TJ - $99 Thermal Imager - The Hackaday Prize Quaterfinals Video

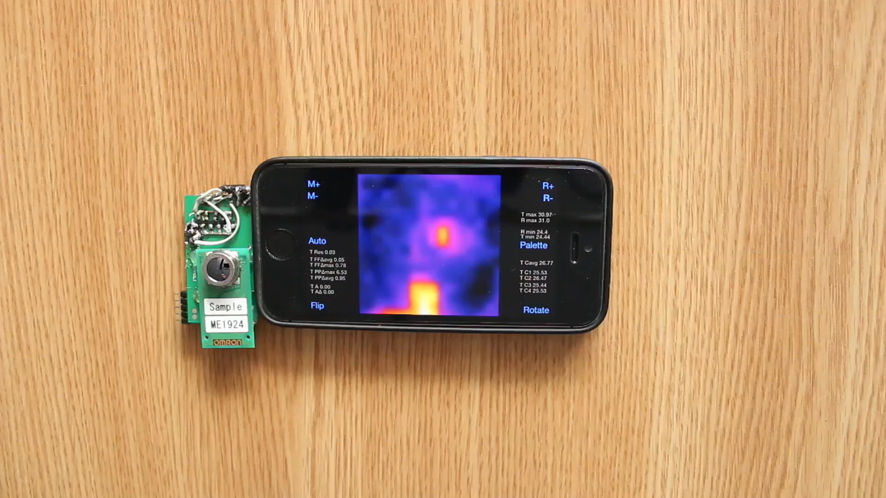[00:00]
Hello Hackaday! My name is Marius Popescu and this is my entry for the Hackaday prize, the TJ Thermal Imager.
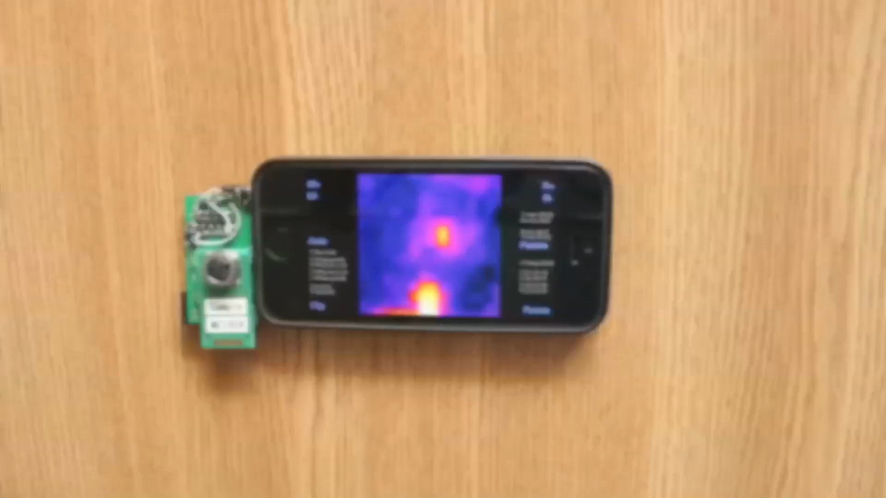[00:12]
TJ is a low-cost, thumb-sized device that plugs into your iPhone,
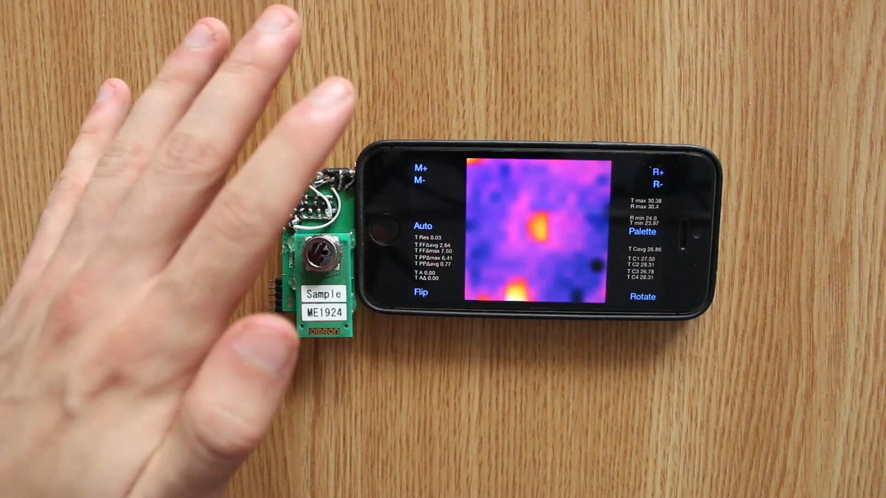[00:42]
Android, Mac and PC will be supported through a new USB connection. Additionally, there will also be a new art available for low-level interfacing.
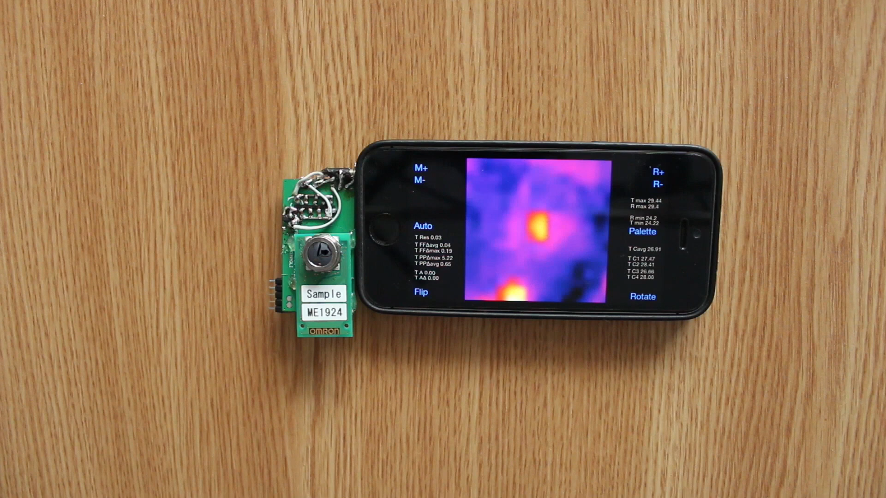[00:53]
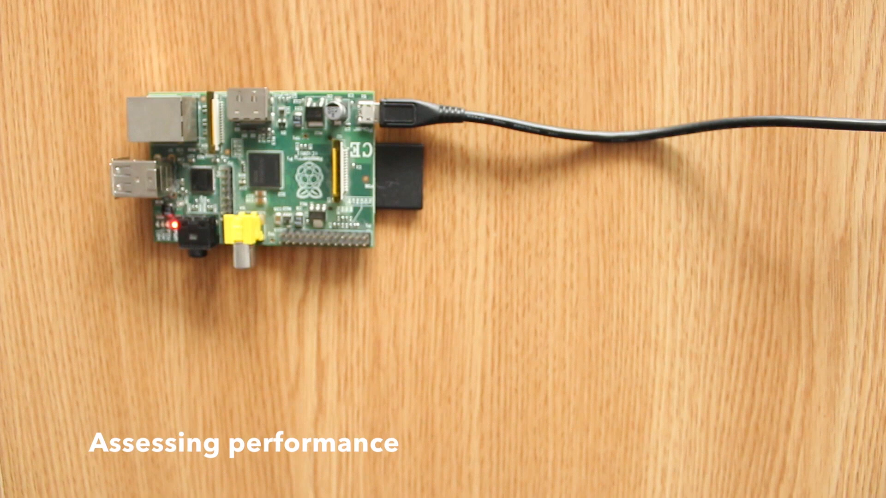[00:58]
For a quick assessment of performance, let's take a look at the Raspberry Pi board.
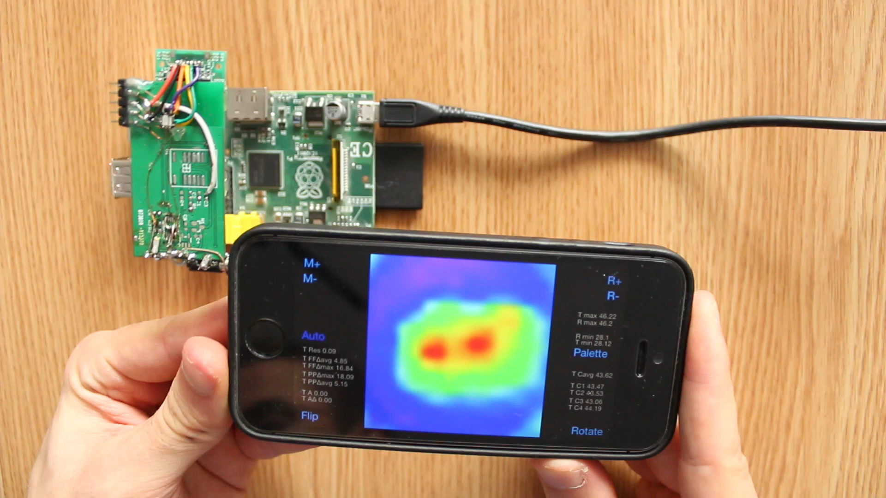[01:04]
So, we can immediately spot three areas that show elevated temperatures. One of them seems to be coming from the linear regulator that's powering the board. The other one seems to be coming from the SOC. Here we have a maximum temperature of around 51 degrees Celsius.
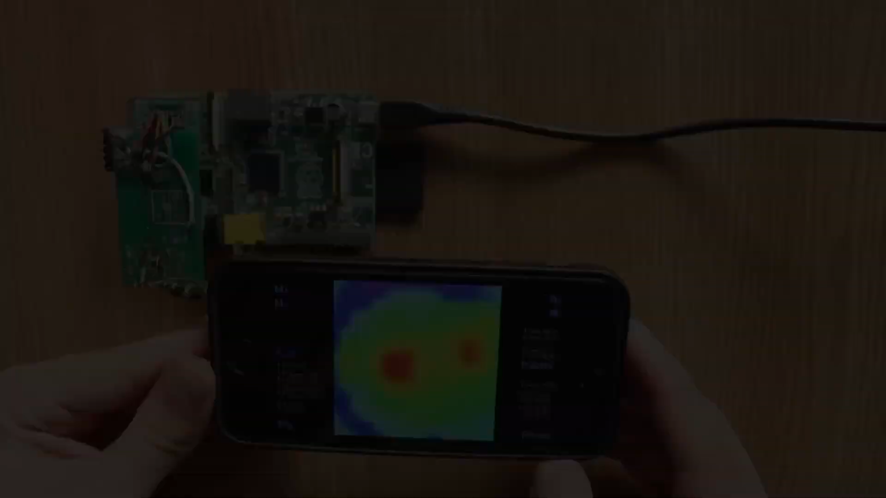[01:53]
And the third hotspot seems to be caused by the Ethernet and USB interface IC, where we can measure a maximum temperature of just around 55 degrees.